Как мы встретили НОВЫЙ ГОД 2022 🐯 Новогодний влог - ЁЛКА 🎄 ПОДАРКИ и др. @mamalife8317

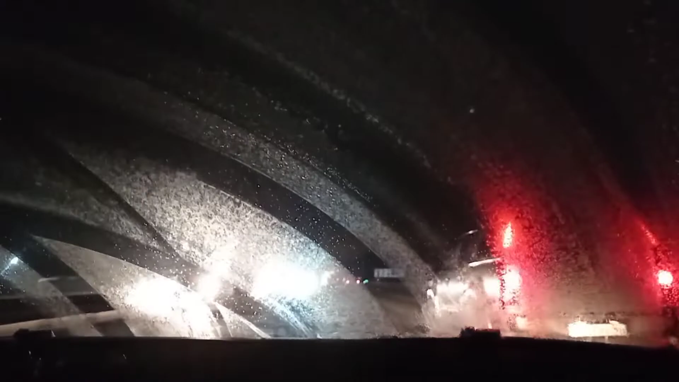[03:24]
Погода, к слову, была такси. Вот, посмотрите, какая видимость. Просто ужас какой-то. Застывало все на окошке. Ну, а мы потихонечку доехали. Заехали на заправку заправиться.
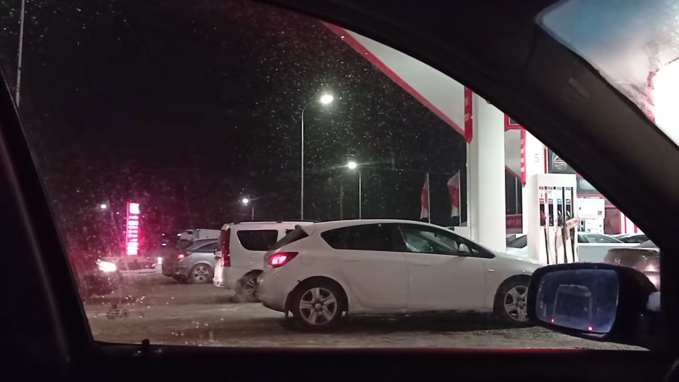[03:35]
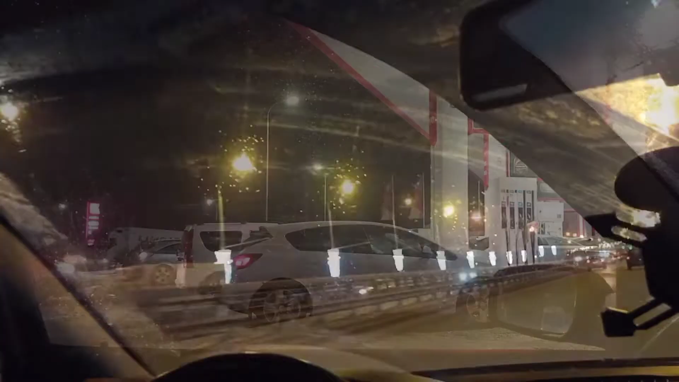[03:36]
И, конечно же, подъезжая к Калуге, детки любовались праздничными огнями.
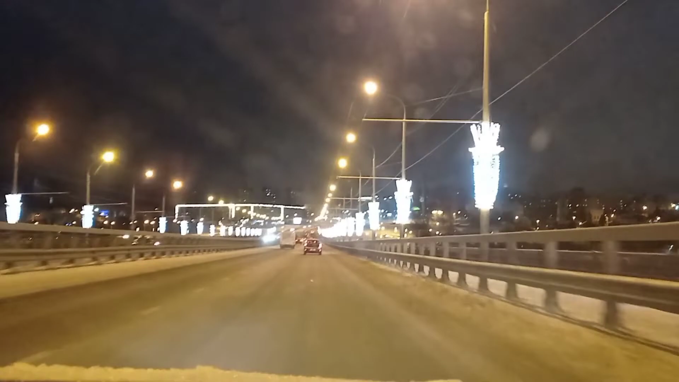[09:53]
Еще раз детки посмотрели огни, елки, в общем, красоту ночного города. В общем, прекрасно мы пообщались. Снимать, конечно, не очень мне удавалось что-то, потому что в основном, когда мы едем куда-то в гости, я занимаюсь тем, что я общаюсь с родственниками, наслаждаюсь моментом. Вот, не знаю, поэтому как-то не до камеры, наверное, я не очень профессиональный в блоге.